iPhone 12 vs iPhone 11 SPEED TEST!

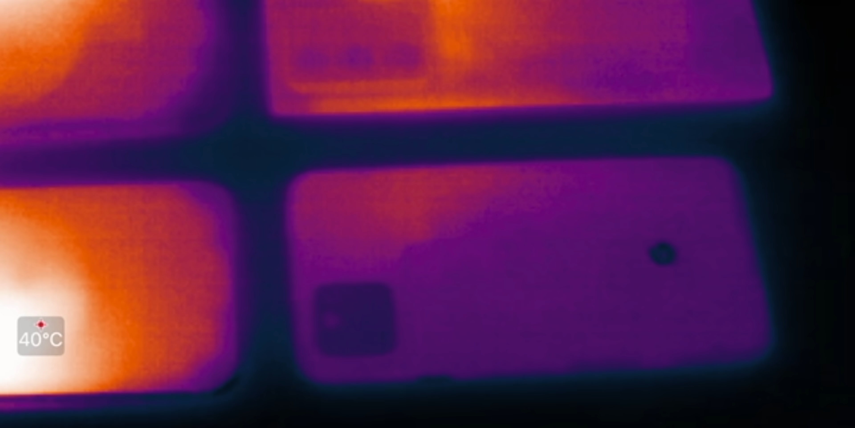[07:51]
On screen: spot 40°C
So first of all, wow, there's a major difference.
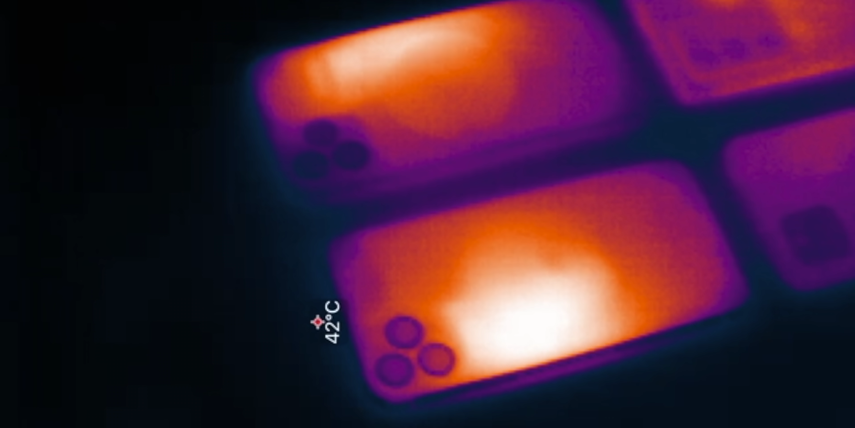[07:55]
On screen: spot 42°C
The 11 Pro is very warm.
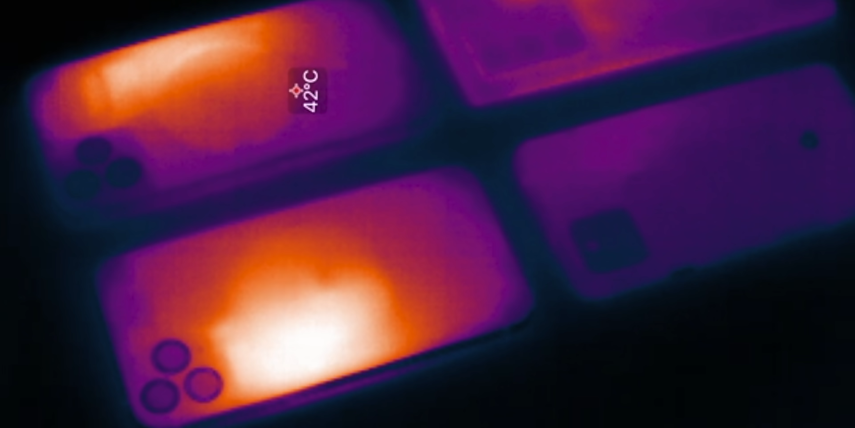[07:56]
On screen: spot 42°C
That's looking at what, 43 degrees, but it's spread out across a huge part of the phone.
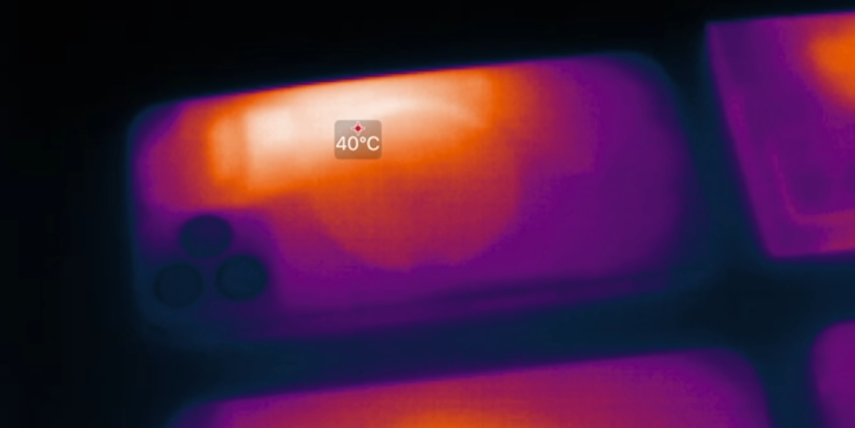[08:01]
On screen: spot 40°C
Whereas with the 12, what you can actually see is the, where the MagSafe, the coil is, is slightly cooler. Interesting.
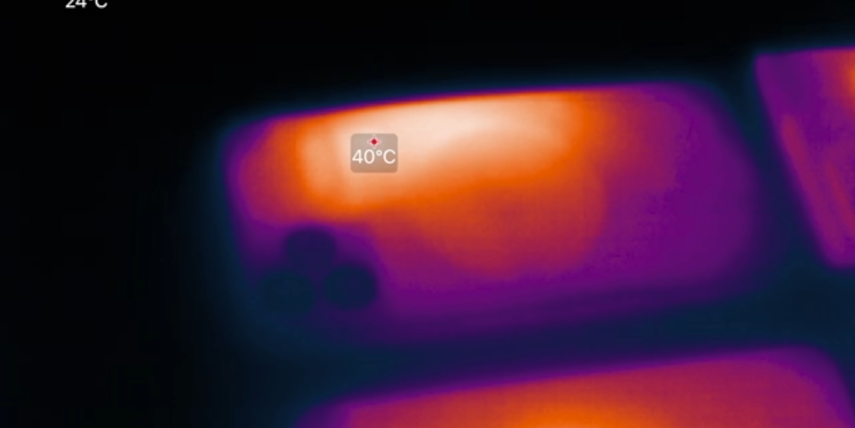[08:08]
On screen: spot 40°C
Now we look at the Samsung, I mean, it's not even close. It's nowhere near as warm.
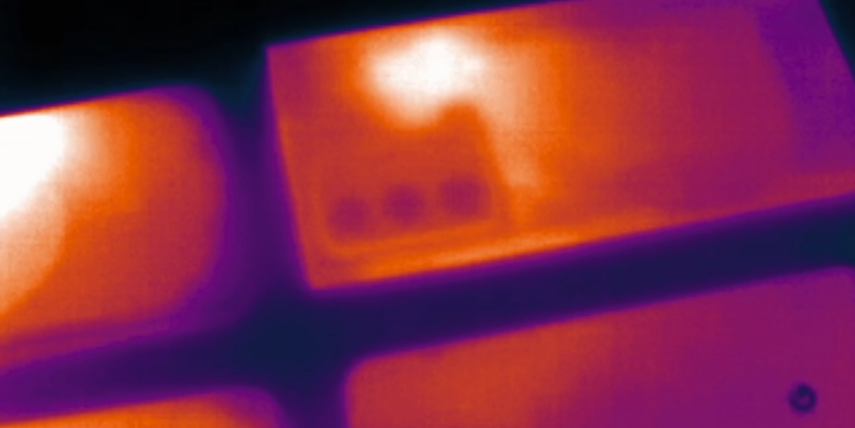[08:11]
We're looking at 35 degrees or so.
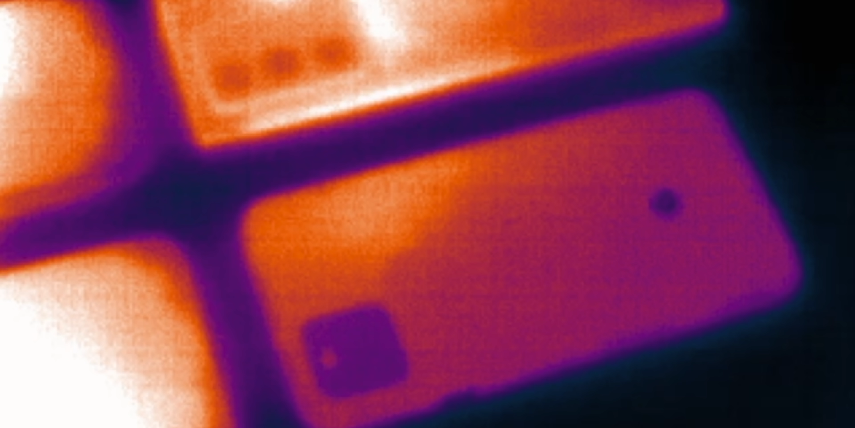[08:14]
And the Pixel is like ice cold. That's very interesting because actually in sort of real world use, I've noticed that out of all of these phones,
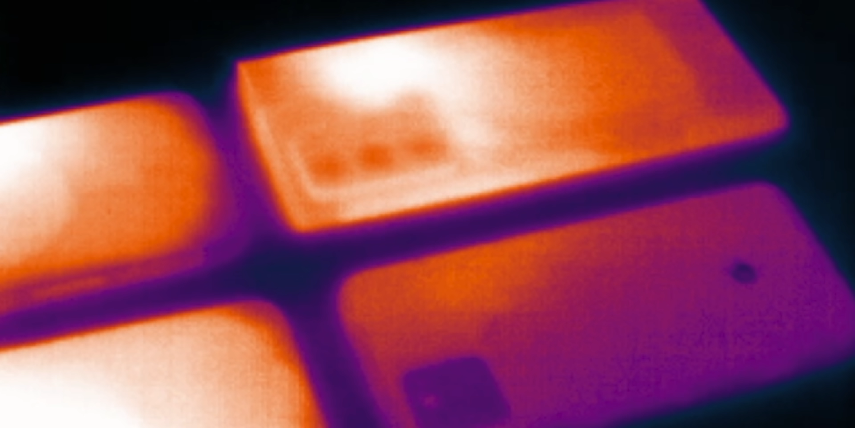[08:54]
But that being said, I mean, that's a pretty major difference.
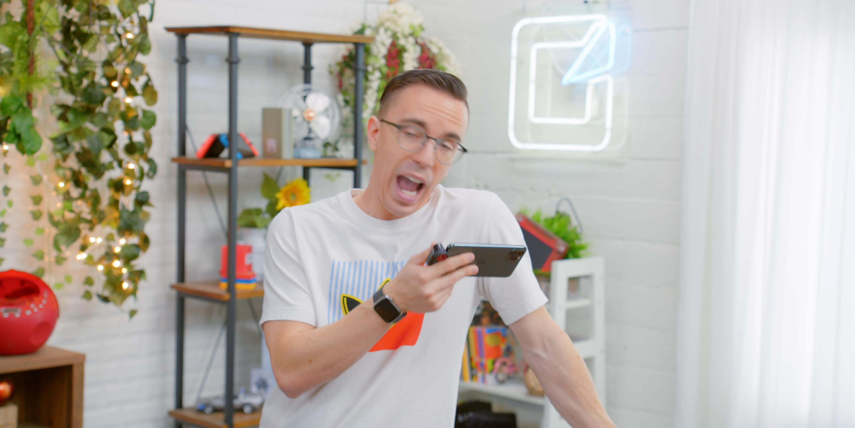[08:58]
I have no idea what's gonna happen when we flip these phones over when the test is done. I have no idea.
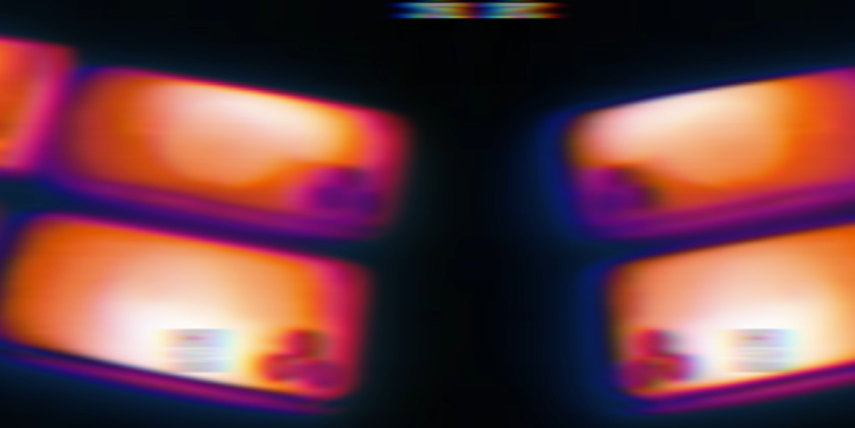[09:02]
This really puts it into perspective. The Pixel is ice cold by comparison.
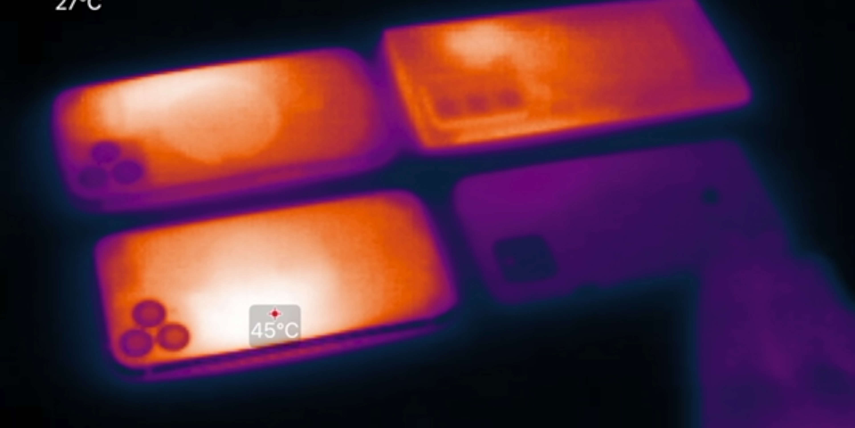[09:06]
On screen: spot 45°C
The Note is pretty warm and if I actually touch it, that's pretty toasty.
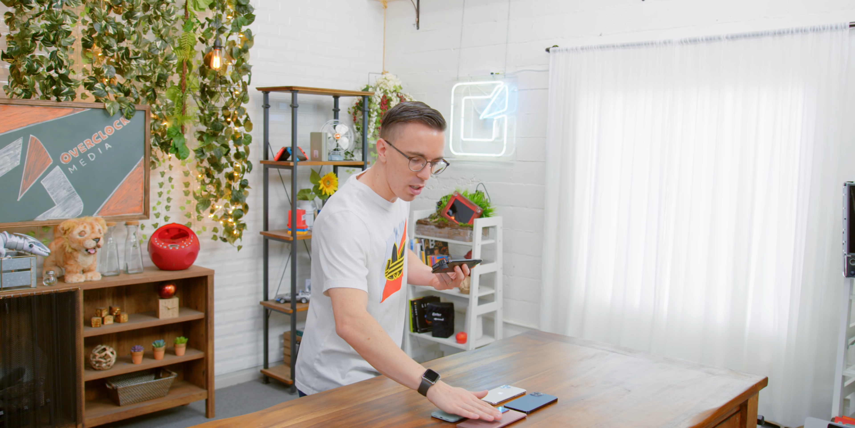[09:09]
That's a little bit warmer than I'd like to actually use,
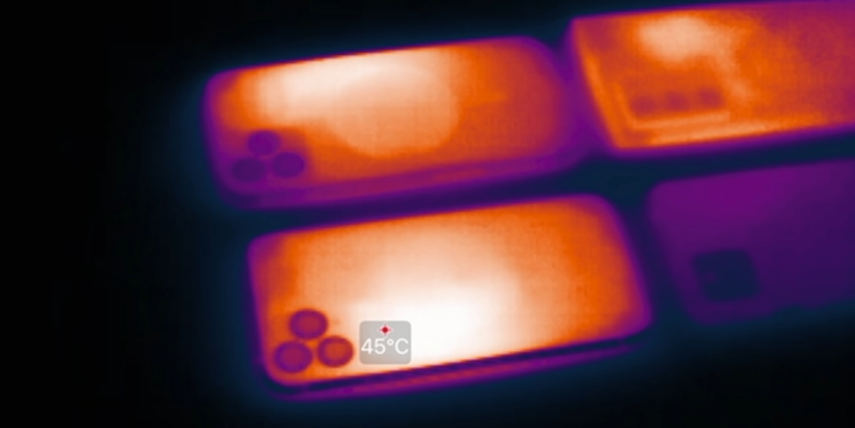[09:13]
On screen: spot 45°C
but the 12 and the 11 both are really, really hot.
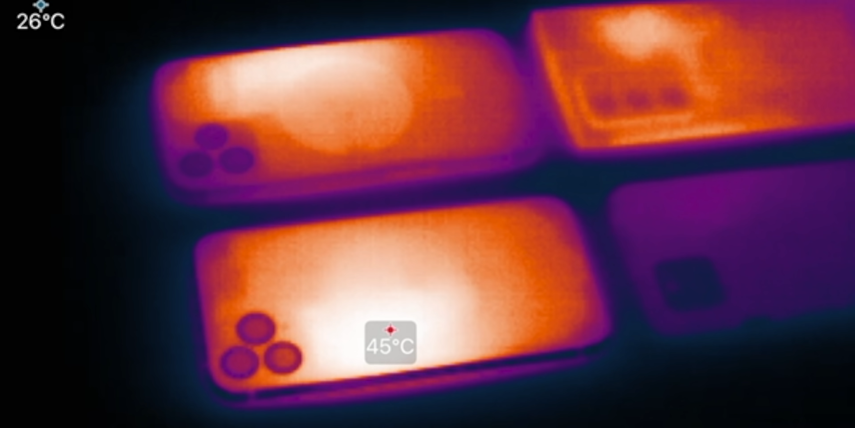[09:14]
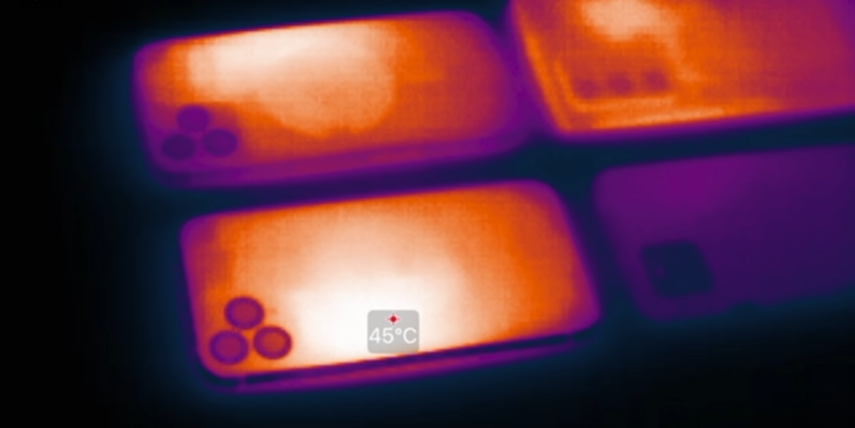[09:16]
On screen: spot 45°C
I think there's a clear difference though between totally fine, pretty warm, very warm, extremely warm.